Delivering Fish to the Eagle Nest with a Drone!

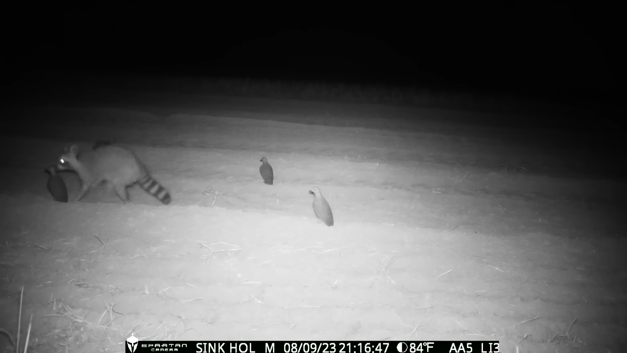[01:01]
there's some strange things going on out at the dove field but
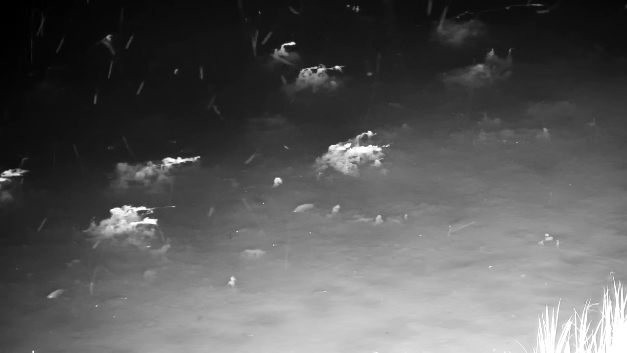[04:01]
here's something i was not expecting to see so these are night vision cameras and you can actually see the fish down in the water
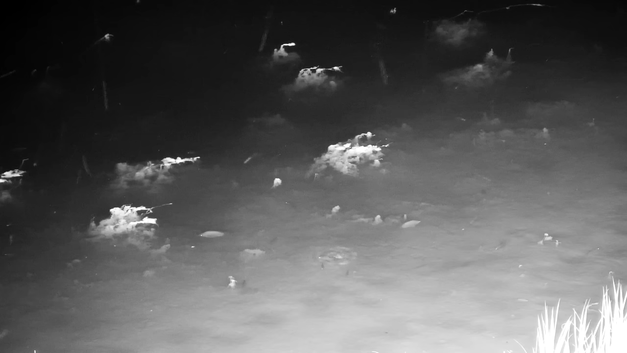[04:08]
there's a group of tilapia swimming around eating the algae but
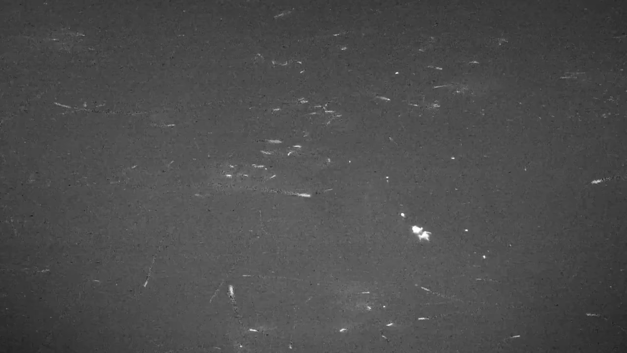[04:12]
one of the wildest things i saw was the infrared lights on this night vision camera
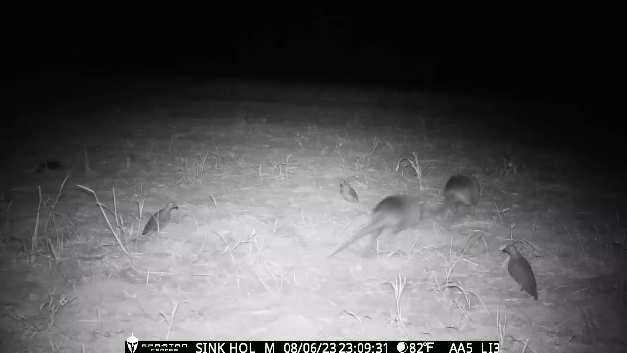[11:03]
a pair of armadillos passing by and one of them decides to give him the jumping side kick and last year we had a lot of foxes and coyotes attack the doves but check out this little raccoon it looks like he just wants to make friends with him he says hey little buddy and george jones the possum stopping by somehow he always finds the camera and makes his way into the videos
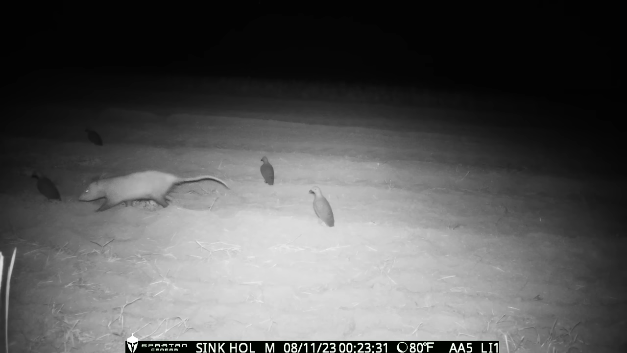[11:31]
but you can tell he senses something is off he's thinking in all my years never seen any birds sitting on the ground at night and then we got mr. buck deer stopping by to investigate
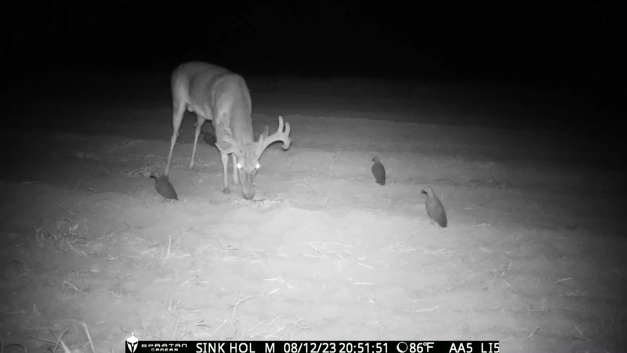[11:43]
taking a sniff at some of those seeds he's like oh gosh i got them stuck in my teeth that's probably the last time we'll see him messing with the bird seeds
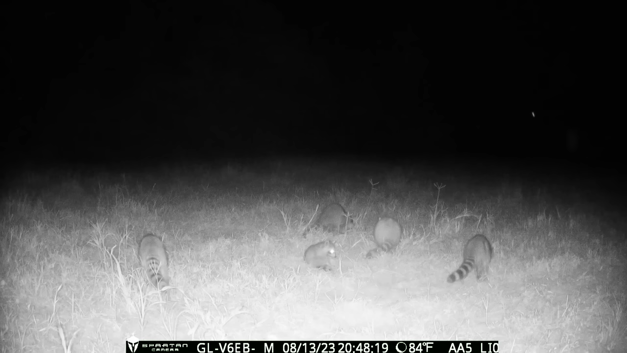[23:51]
and i think i've got a perfect name for him one of my subscribers commented in the last video and said you should name one of the raccoons george cooney so i think that'll be a perfect name for this baby raccoon george cooney and the mama raccoons checking around to see what's coming up and was a little spooked by that deer so i was just hopping on the tractor and a little baby bunny rabbit hopped out from under it we're gonna see if he's over here